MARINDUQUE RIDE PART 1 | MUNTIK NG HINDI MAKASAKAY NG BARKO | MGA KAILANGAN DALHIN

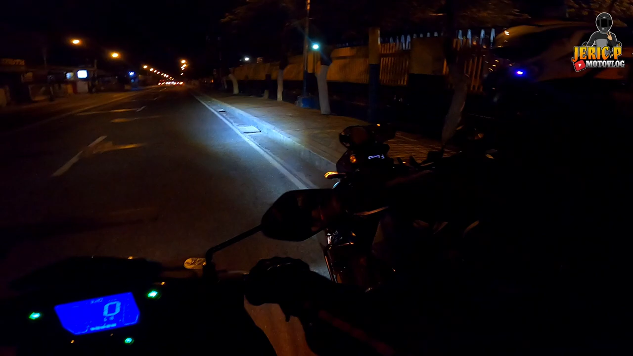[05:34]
Yan Okay guys So nandito na tayo Sa Binyan Laguna
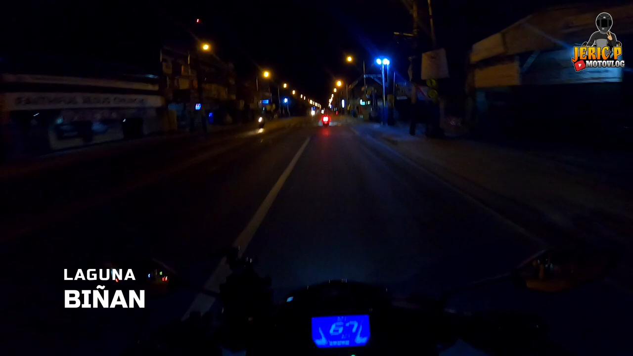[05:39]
At dito pa lang Nagkunik yung Torkom namin Iyak Ah Liwanag eh
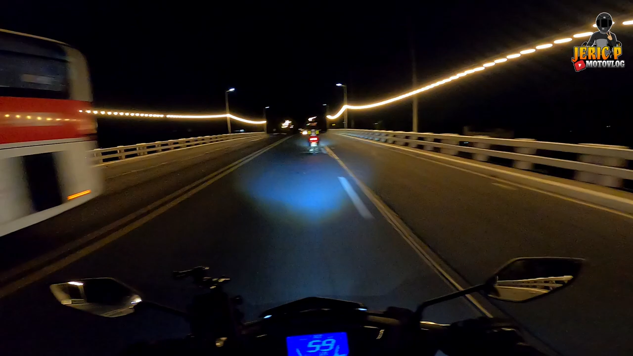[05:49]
Okay guys So nandito na tayo Ngayon sa Santa Rosa Santa Rosa
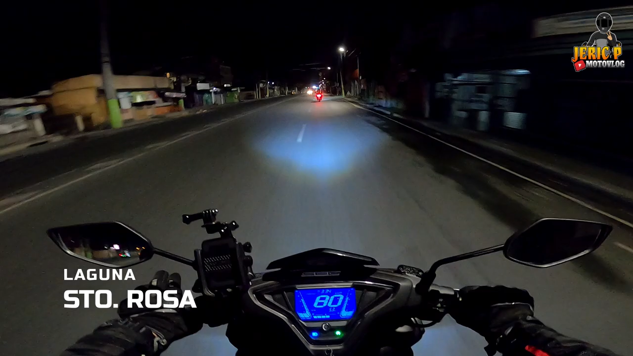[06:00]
Laguna na Tuloy tuloy lang to Diret-diretso lang to Haba-haba Pangpigaan to guys Ganda dito Maliwanag Okay guys So nandito na tayo ngayon Sa Santa Tomas Batangas Talay talay pa rin tayo
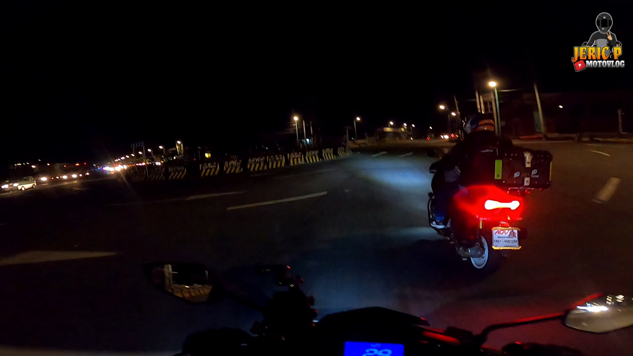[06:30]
Sure po yan Pag dinaretso saan to Ah Pa Batangas Di ba Batangas na po ito
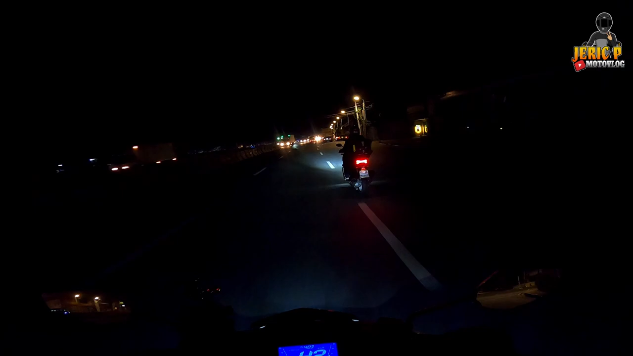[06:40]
Ah So Okay guys So kumaliwa ulit kami dito Anong lugar na po ito Santa Tomas pa rin Ah Okay So Basta sa rotonda guys Kaliwa Yung unang rotonda Kaliwa Then pangalawang rotonda Kaliwa ulit kayo Yung isa pala yung diretso Palapapuntang Batangas Ito palusay na na to